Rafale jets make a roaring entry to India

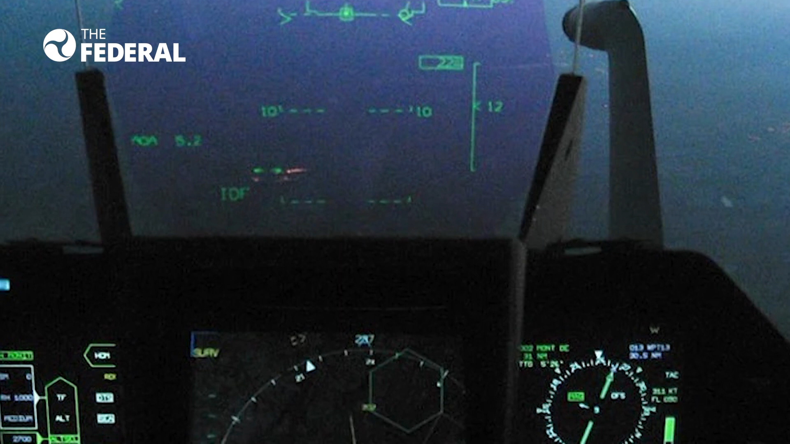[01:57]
The fighter jet cockpit's multi-image display shows the tactical situation and sensor data from around the aircraft.